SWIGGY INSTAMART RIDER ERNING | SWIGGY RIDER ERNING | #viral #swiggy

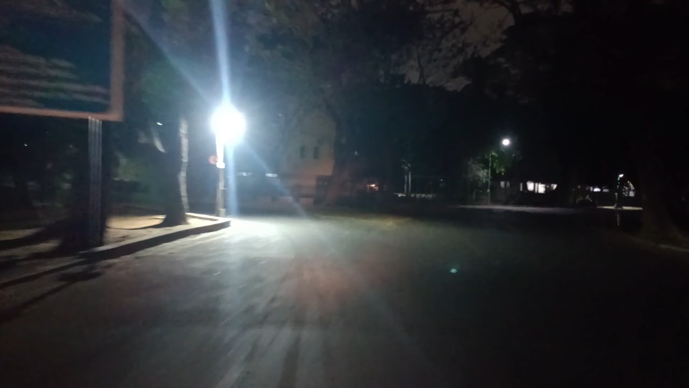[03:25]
सब्सक्राइब देख सकते हैं जा रहा हूँ युनिवर्सिटी के अंदर देने और यहां पर रात में बहुत अंदेरा